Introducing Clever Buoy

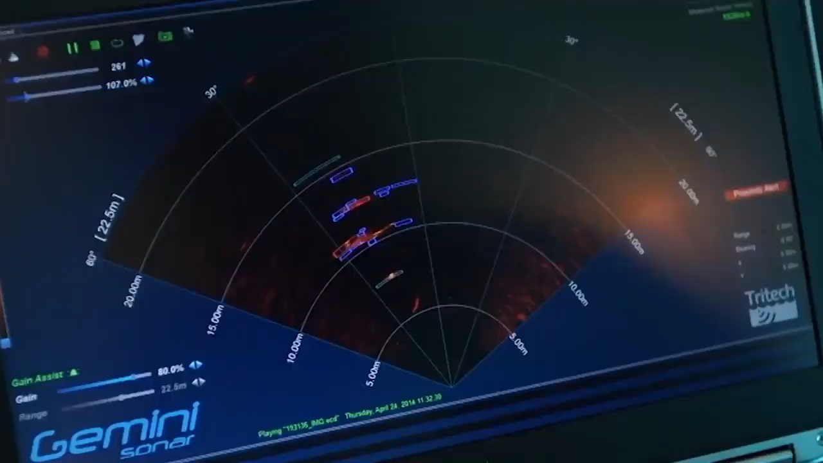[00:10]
the buoy detects the sharks by using a breakthrough sonar system we developed that measures the sharks' unique movement.